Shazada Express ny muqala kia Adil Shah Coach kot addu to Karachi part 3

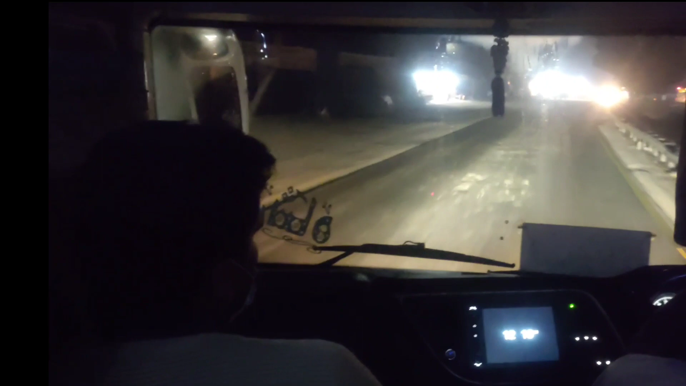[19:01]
ज़्यादा एक्सप्रेस के ड्राइवर ने भागने की बहुत कोशिश की, लेकिन फिर दोबारा आदिल शाह और शहज़ादा एक्सप्रेस बराबर हो गए।